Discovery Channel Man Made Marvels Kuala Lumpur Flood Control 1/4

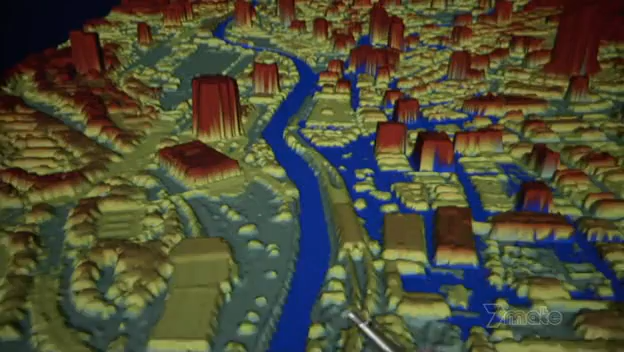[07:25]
Here is the confluence with Gombeck. And now we are going to move up and follow the Klang River up this way.
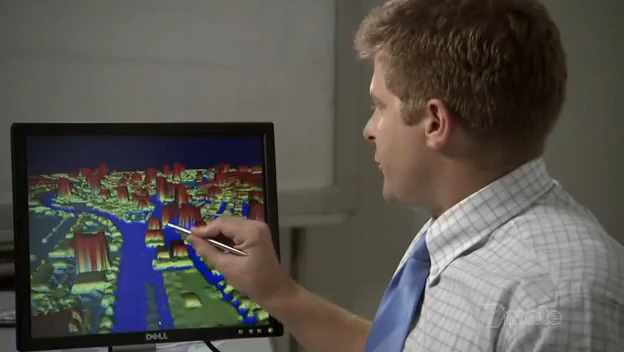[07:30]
We can see that there is a lot of flooding happening.
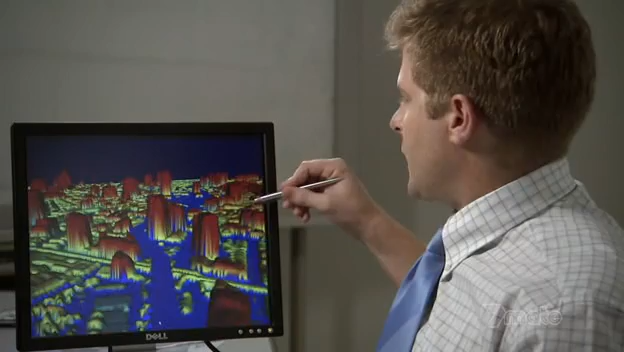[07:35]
All the blue is spreading out in between the buildings. The reason that we build these models is that we can then test a scenario.